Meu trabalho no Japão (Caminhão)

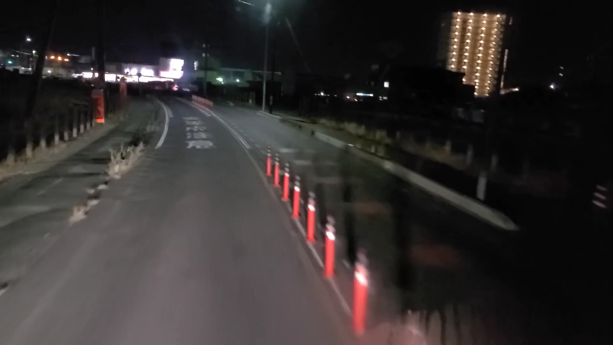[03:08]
Rapaz, esse trecho aqui em obra não acaba nunca. O negócio fica estreitíssimo para passar com o caminhão. Aqui ainda tá bom, que aqui ainda tá largo. Mas logo aqui na frente, cadê? Deixa eu ver se tiraram. Oh! Ah, não, aqui. Rapaz, entrar com o caminhão aqui na velocidade que a gente vem é complicado. Tá piscando pra tudo quanto é lado, é muito bem sinalizado, mas tá estreito pra caramba pra passar. Pronto, a parte ruim já passou.